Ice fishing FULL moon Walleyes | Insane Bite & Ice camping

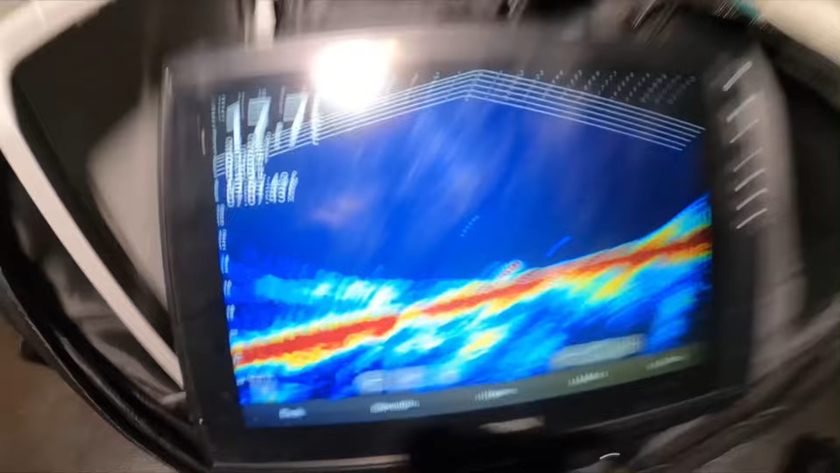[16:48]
on the bait right now i don't know if you can see that or not there's literally a fish looking at my bait my eye fish pro right now